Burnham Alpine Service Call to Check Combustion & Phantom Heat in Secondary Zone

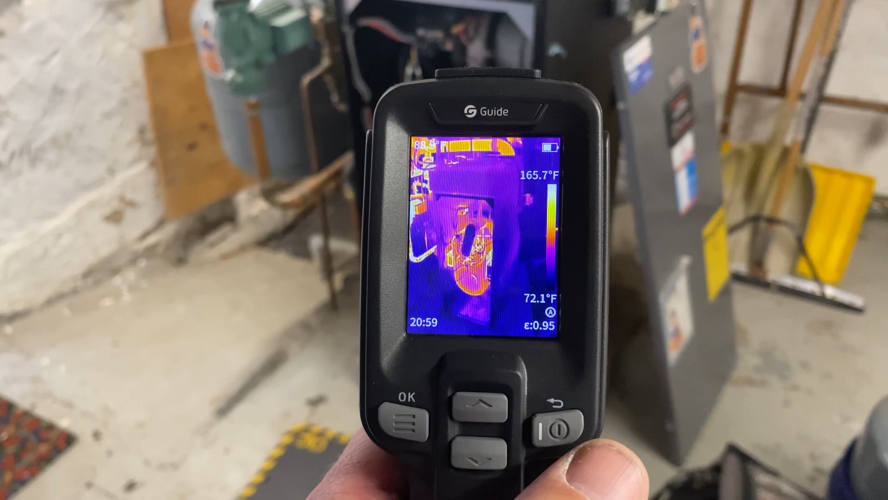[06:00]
On screen: scale top 165.7°F, scale bottom 72.1°F
send smart this is the e2 thermal imaging camera and let's
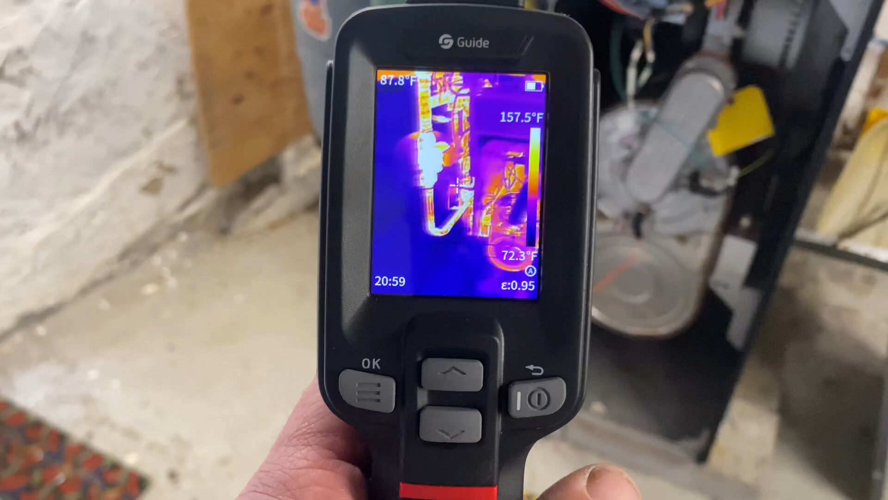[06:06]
On screen: scale top 157.5°F, scale bottom 72.3°F
see if we can verify his complaint of phantom heat
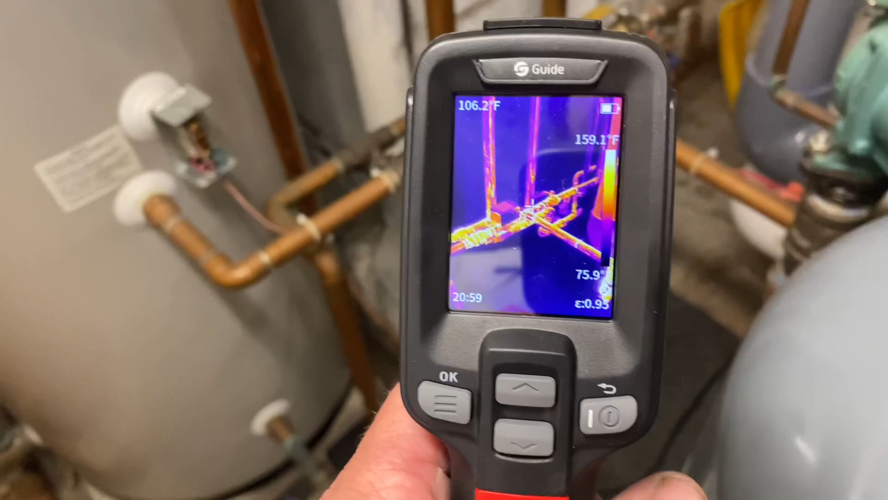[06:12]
On screen: spot 106.2°F, scale top 159.1°F
going to a zone when the system is on so as you can see we have at a hundred and
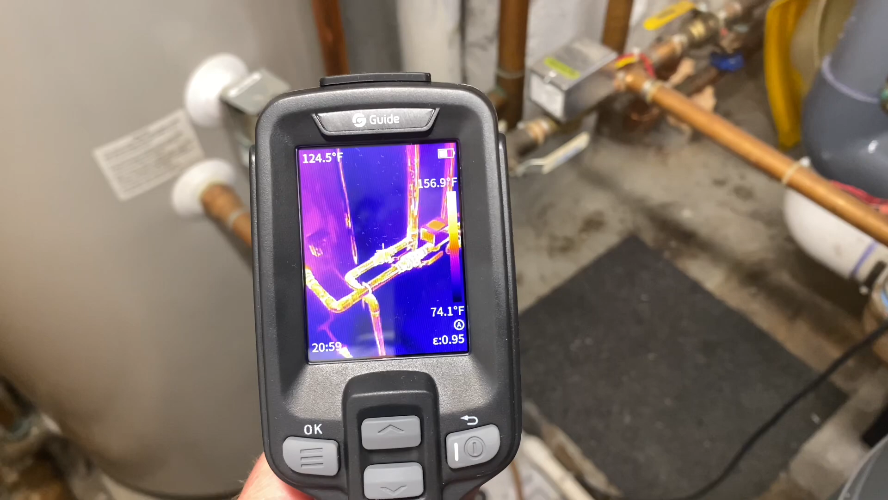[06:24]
over a hundred to 120 130 degrees of temperature going to the
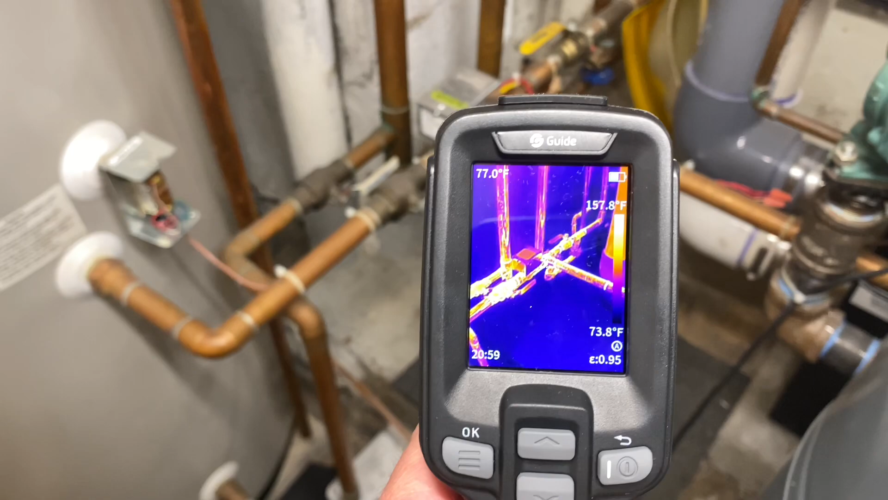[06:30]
On screen: scale top 157.8°F
indirect water heater on the opposite side it does cool off this is 105
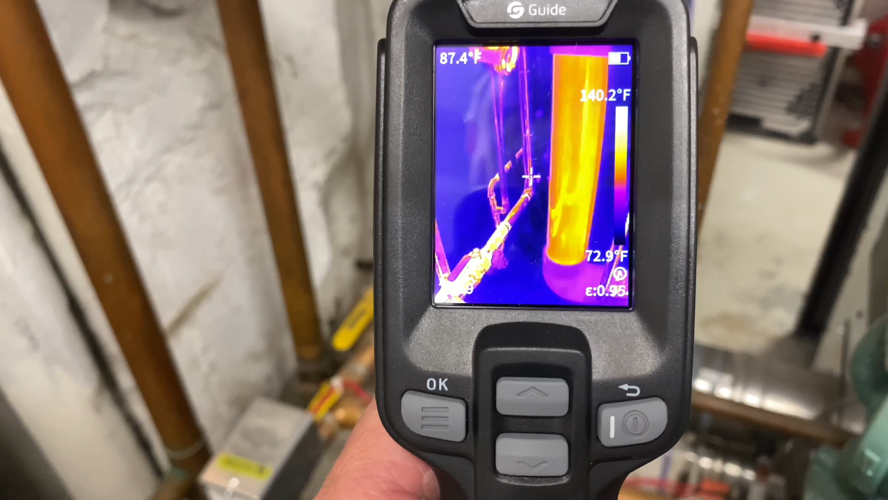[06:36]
On screen: spot 87.4°F, scale top 140.2°F, scale bottom 72.9°F
80 let's look at this other one right here 95 degrees
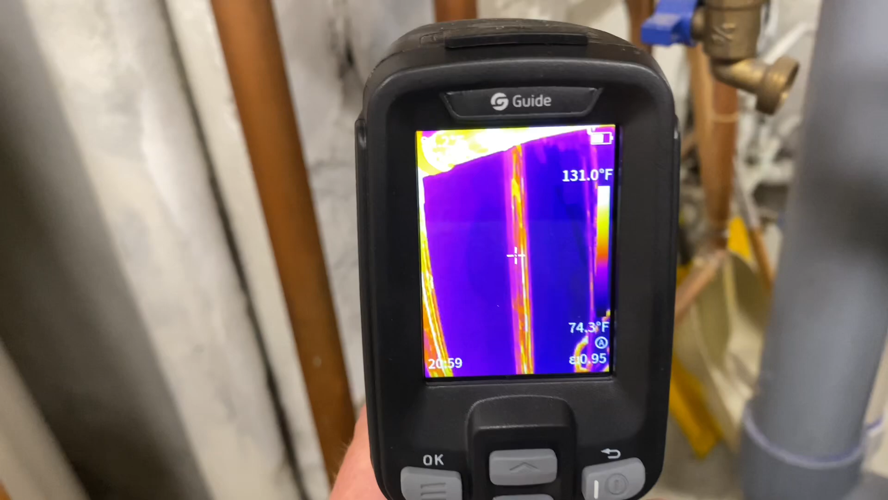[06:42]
90 86 that's really pretty cool and it's dead ended as you can see
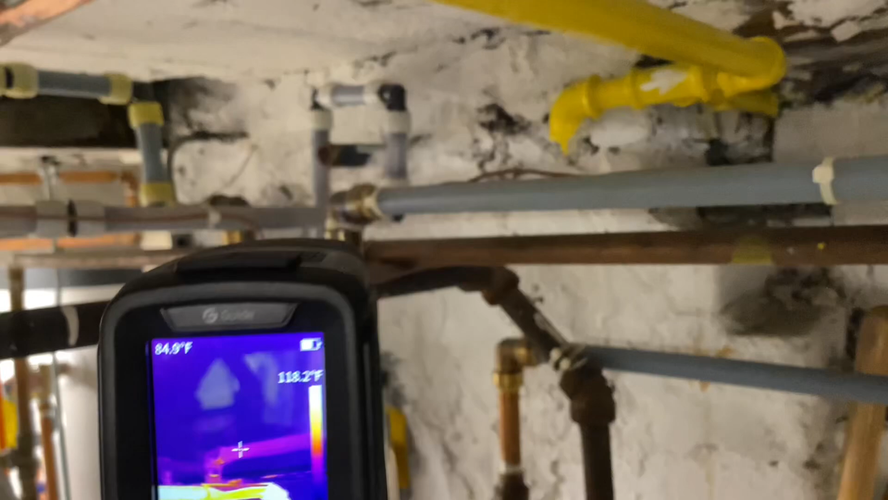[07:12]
84 degrees and that one 81 82